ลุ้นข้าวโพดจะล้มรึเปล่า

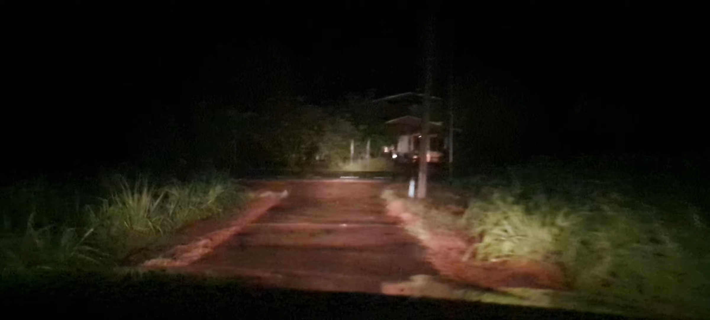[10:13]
ถ้าคนไหนเป็นมือใหม่จริงๆ ไม่เข้าใจคำว่าพวนรุ่น อ่า ทำรุ่นพวนล่องนะครับพวนกกเนี่ย นะครับ ก็สามารถเข้าไปย้อน
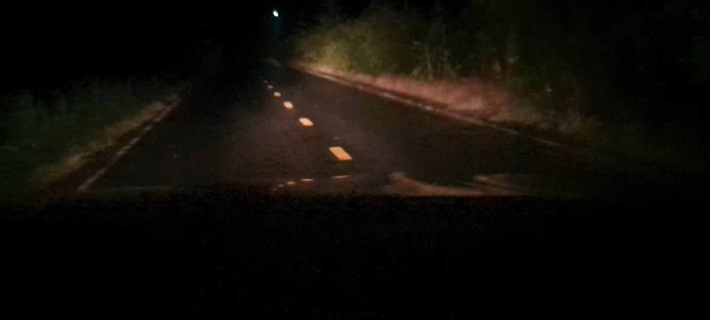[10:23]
ดูคลิปก่อนๆได้นะครับมีนะ มีถ่ายไว้นะครับ เนี่ย ผมถึงในหมู่บ้านแล้วนะครับเพราะฉะนั้นเนี่ย มันไม่เท่าไหร่นะครับ อันนี้บ้านโควนนะ ซ้ายมือเนี่ยนะครับก็